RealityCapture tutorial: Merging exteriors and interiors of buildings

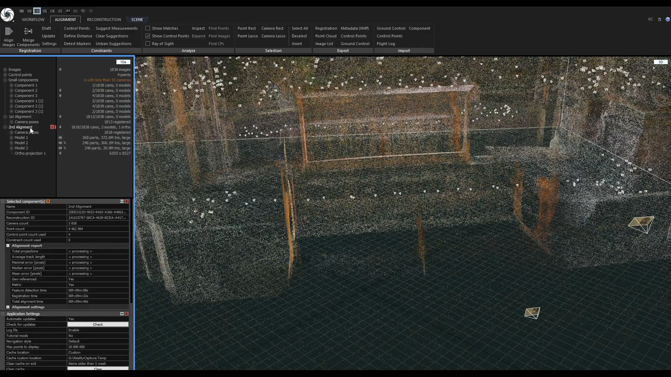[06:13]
So let me switch to it and now we are looking at the final component.
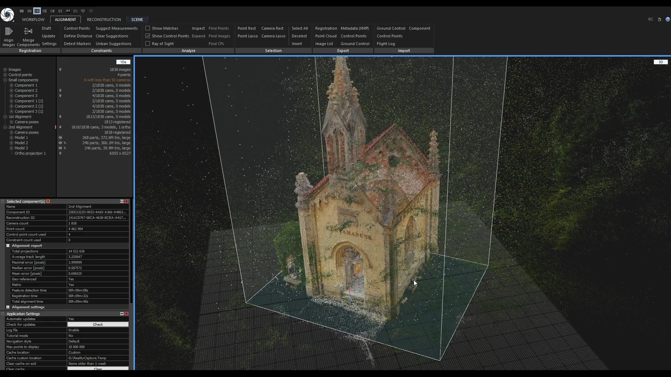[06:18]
To make the interior more visible let me use the clipping box.
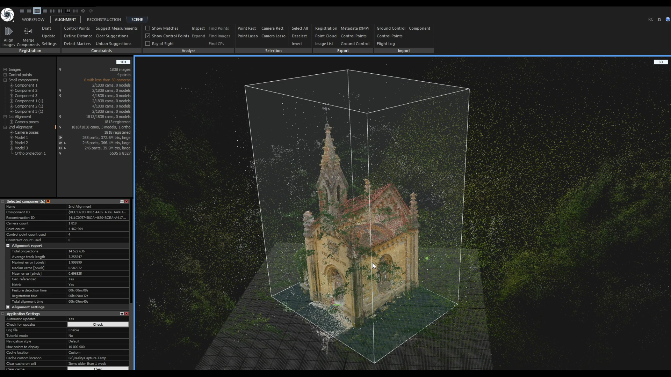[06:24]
So with the 3D view selected I will go to the scene context tab, go to the clipping box and create clipping box from the reconstruction region. You can already see that the tie points outside of the clipping box disappeared and now I will adjust the clipping box.
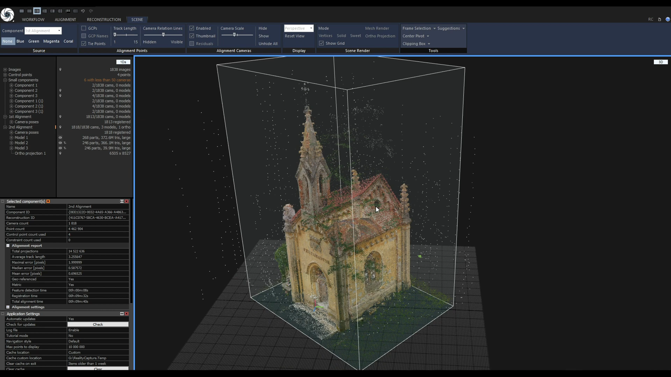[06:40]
Again I am going to the clipping box and click on edit clipping box and I will adjust the top of the clipping box to create a cross section of the point cloud.
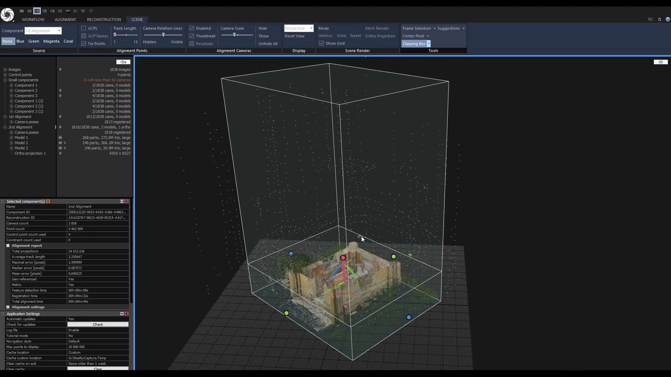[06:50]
Okay. Now let's take a look at the cameras that were responsible for merging the interior and exterior.
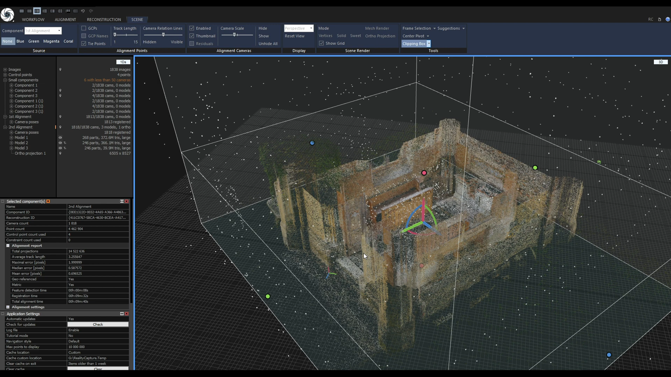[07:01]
First I will make the camera scale a little bigger like this. Okay and now I will launch the inspection tool.
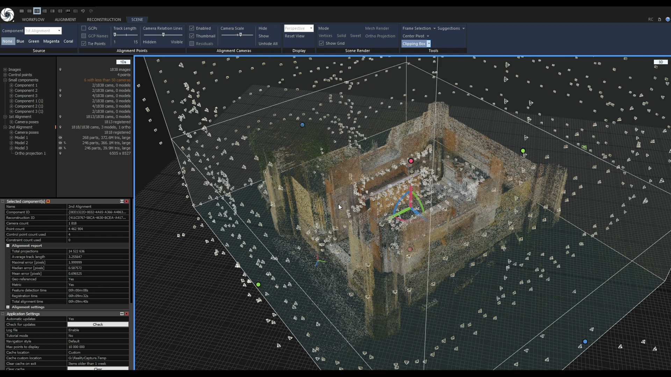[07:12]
To launch the inspection tool you can press i on the keyboard or you can go to the alignment tab and click on inspect.
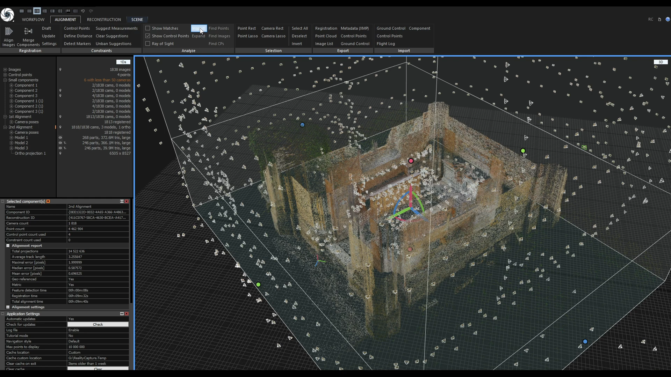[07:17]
With my inspection target is set to camera relations we can now view that these cameras right over here were responsible for merging the interior and exterior.
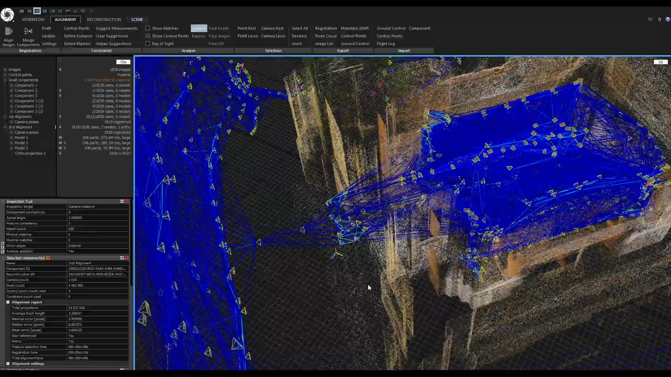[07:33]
As I said in the beginning of this tutorial I was rushing and I should have taken more photos of this area but luckily it worked out in the end.
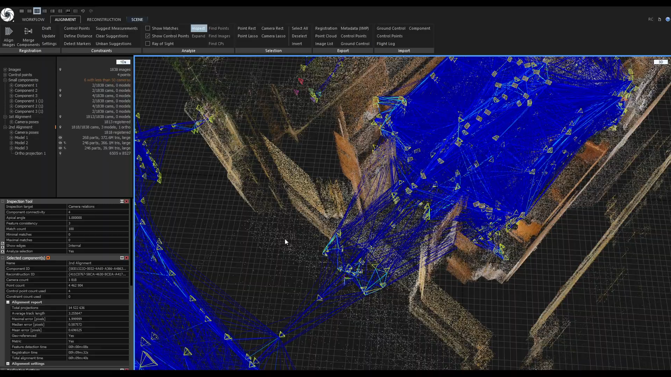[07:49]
and different distances from each other and also in different heights.
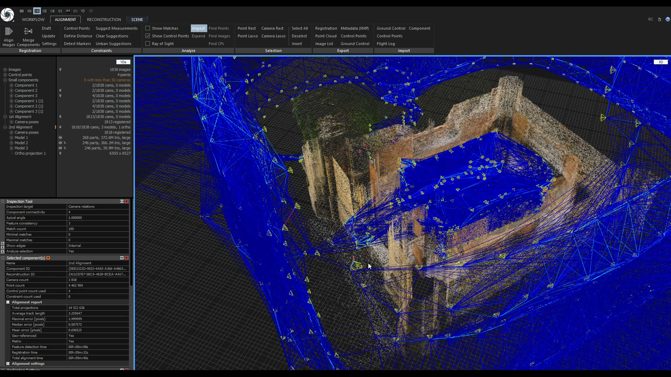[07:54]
And now with the interior and exterior merge you would just continue the usual
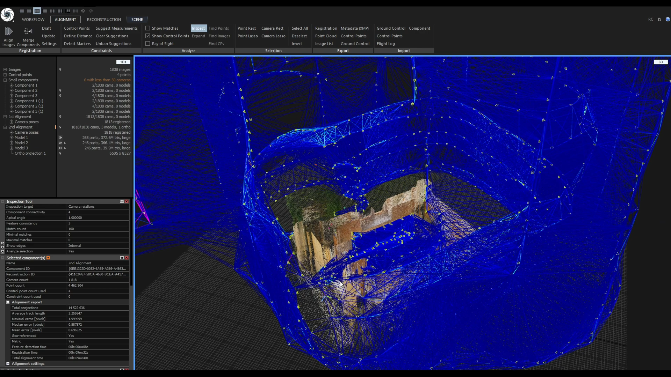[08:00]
way so you would just go to the reconstruction tab or recreate your mesh and texture your mesh.
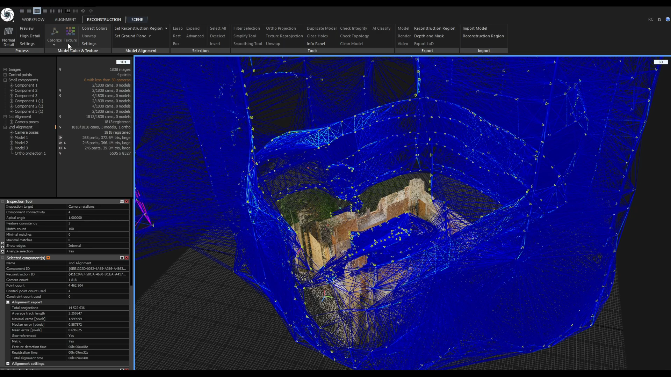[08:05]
Now let's take a look at the scenario where I cut out these cameras out
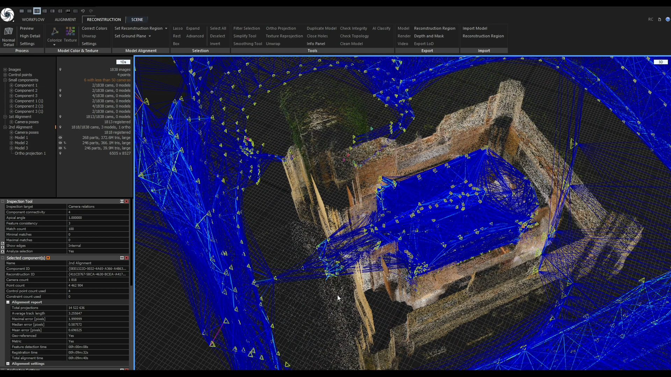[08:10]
and I will also show you how I cut these cameras out. So first I will go to the alignment tab. I will use the camera lasso tool and select these cameras right here.
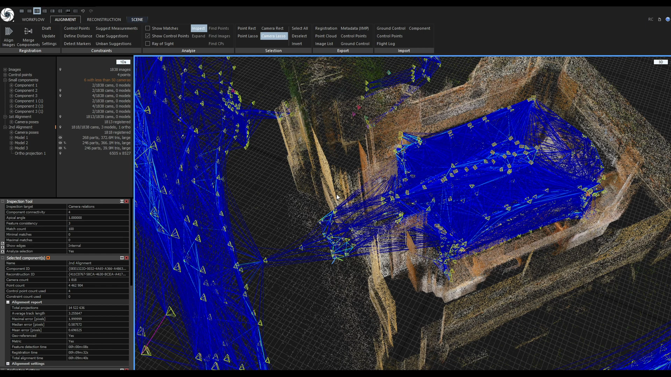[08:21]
Now with these cameras selected I will disable the camera lasso tool by clicking on it or you can also disable the tool by using the right mouse button and I will invert the selection by clicking invert or you can use the shortcut ctrl push y.
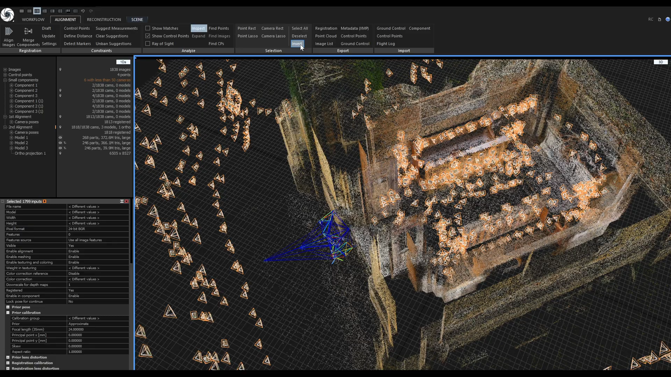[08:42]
With these cameras selected I no longer need the inspect tool so I will disable it
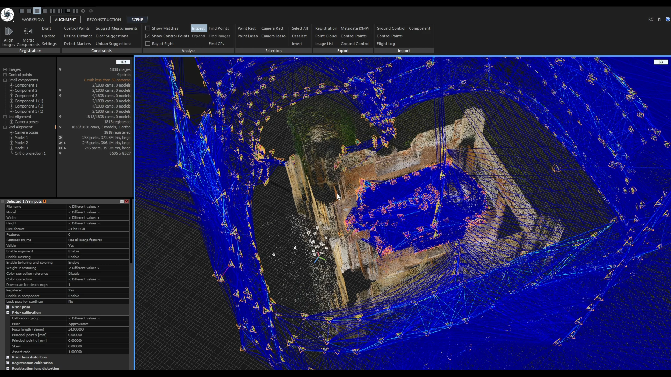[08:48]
and with these cameras selected I will export an image list. To export an image list go to export export image list and you will get this notification that you have an active selection and only the selected items will be exported.
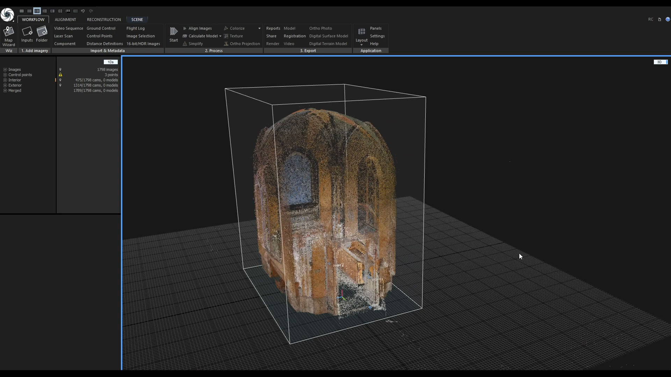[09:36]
So first I will show you how to do that. To import an image list you can use the add inputs find your image list and click on open or you can just simply drag and drop it to the user interface just like the photos. So after I imported all of the photos I again grouped them so I clicked on images and clicked on group. After the images were grouped I aligned the project by pressing align images.
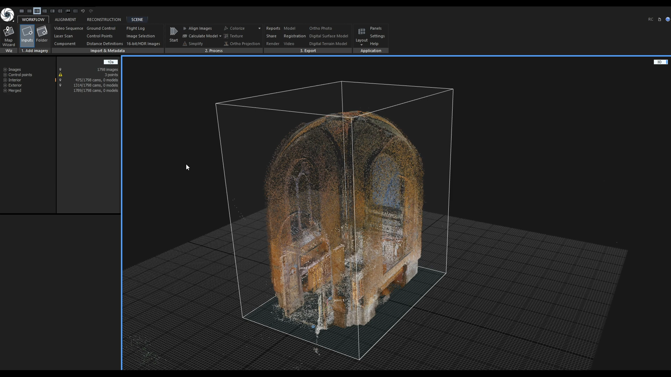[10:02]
After the alignment I got two separate components so one for the interior that we are looking at right now and one for the exterior.
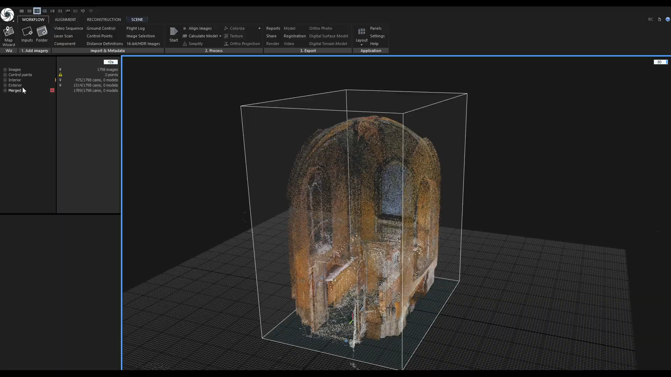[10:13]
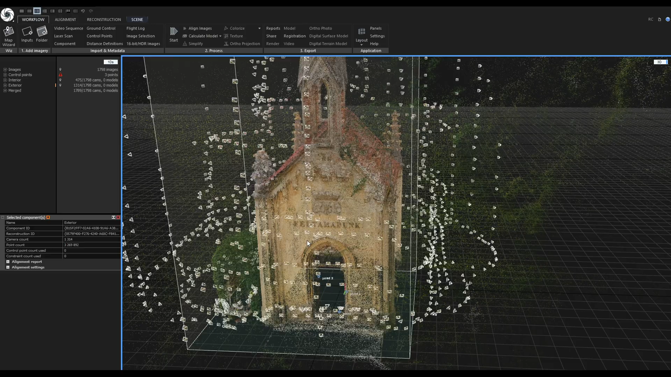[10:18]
And as you can see I used three control points to align the components together.
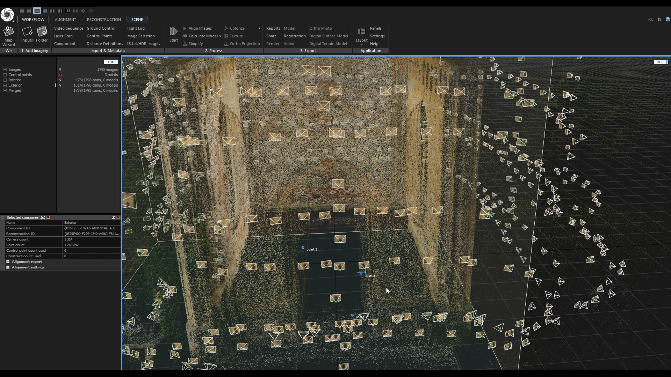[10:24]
So now I will show you how I did that. I will switch back to the interior.
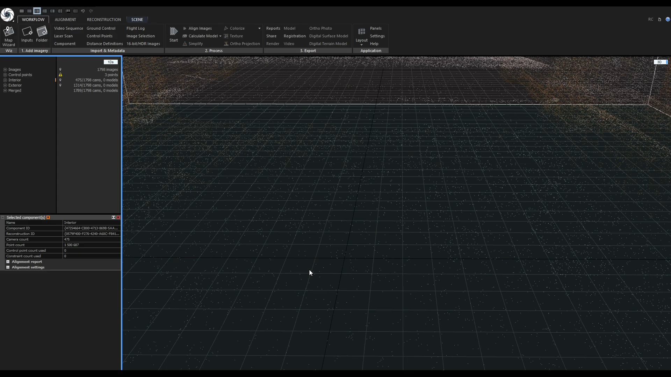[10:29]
Zoom out a little bit and I will delete this control point number two and I will place it again. So I will go to control points and delete this point number two.
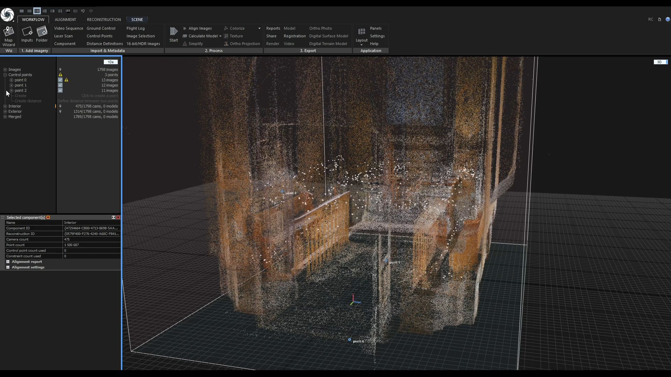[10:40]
First I will create a clipping box and adjust it so my focus is only on this entrance.
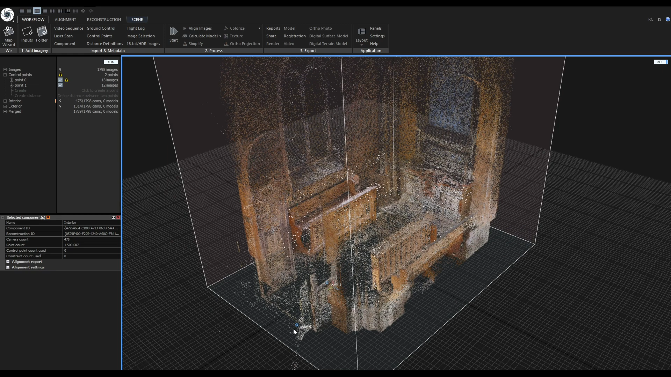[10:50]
So it would be much easier for placing the control points.
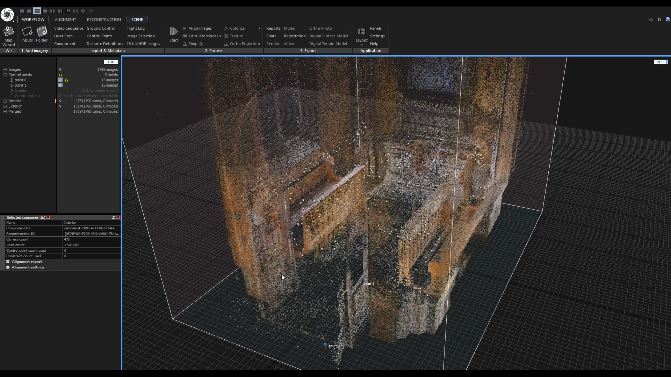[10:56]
So with the 3D view selected I will go to the scene context tab, clipping box,
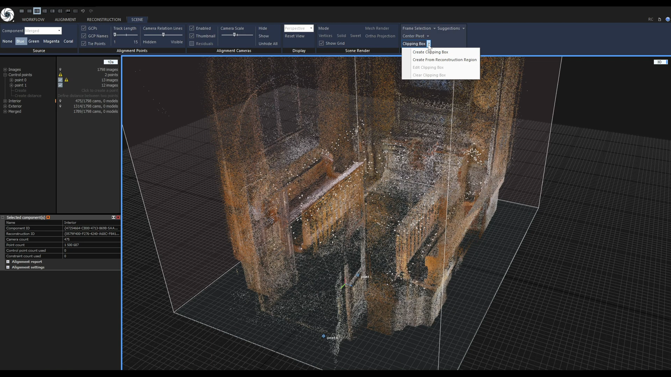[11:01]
create clipping box from reconstruction region and edit clipping box.
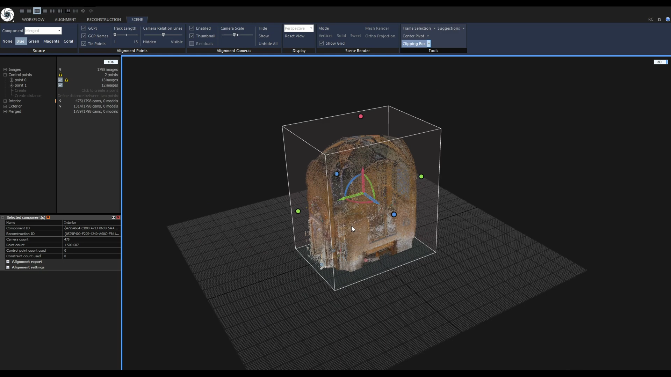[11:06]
So I'll I will adjust the top of the clipping box like
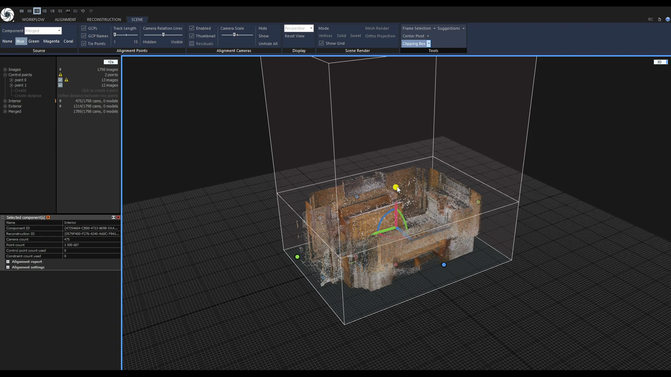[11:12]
this and also the sides of the clipping box
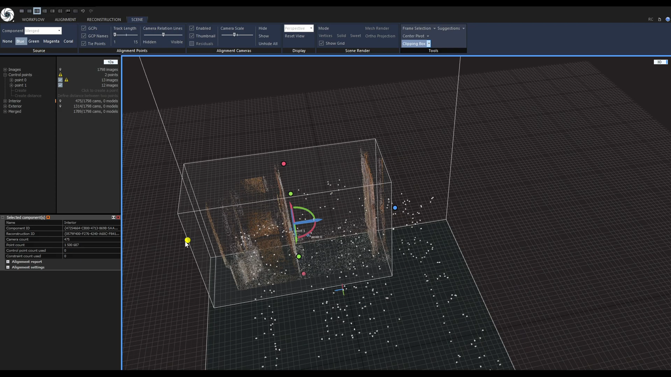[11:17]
like this. Okay now I can start placing the control points.